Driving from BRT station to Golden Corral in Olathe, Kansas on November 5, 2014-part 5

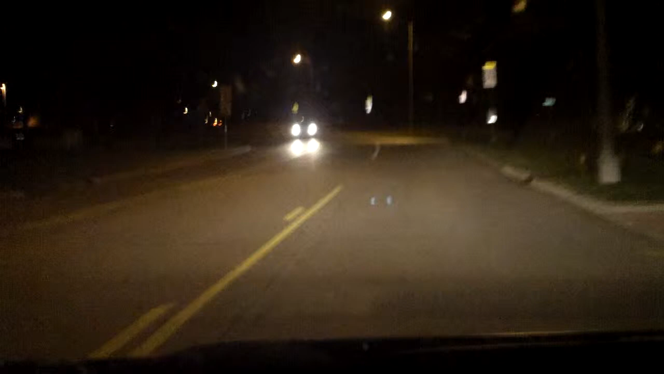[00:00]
It is November of Wales and Orton, and this is part Ive of my driving video of going to Golden Corral in Oloth, Kansas. And I fucking got lost. I had to use the Wi-Fi on the tablet, and I was able to figure out that I got the address fucked up, but I thought it was 1-Or-Ten-Hundred-something. It turned out to be 1-Or-Ten-Hundred-something. That's no wonder why I couldn't fucking find it.
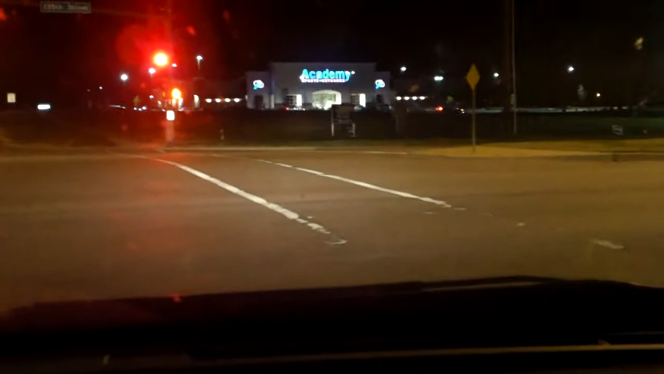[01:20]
I can't get a turn here. We're not having an accident. Oh, God. Fucking thing's flickering. Oh, God. Fucking cars. The video might not make it. Oh, shit. Because I got lost.
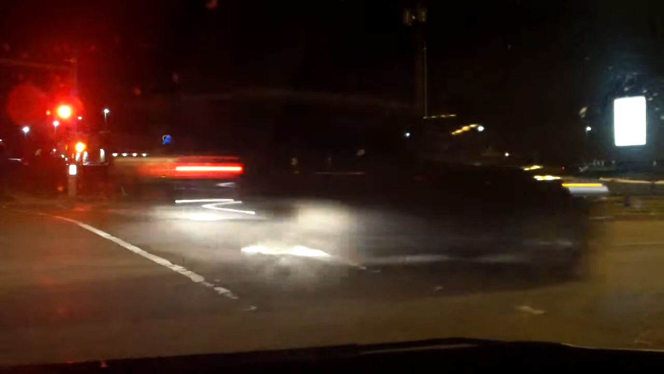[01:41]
Oh, fuck. I don't know how long this thing's going to hold out. It's fucking cars. Getting lost is frustrating. And it throws me into a bad mood. I really fucking hate it when I get lost. I hope this thing can hold out until I get to the Golden Corral. It's only a couple minutes away. Assuming that's a Billy Bob, whatever street that is next. Got to turn right.
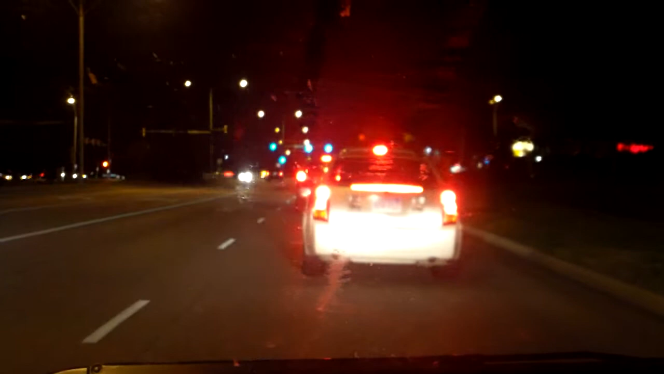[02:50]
Oh, fuck. Fuck. Is it down this street? See, I can't tell what fucking street it is. Because I can't read the fucking sign until I get to fucking close. Bruce. Yeah, this is it, I think. Oh, yeah. There it is. There's the Golden Corral. Now the battery has to make it. I'm very, very close.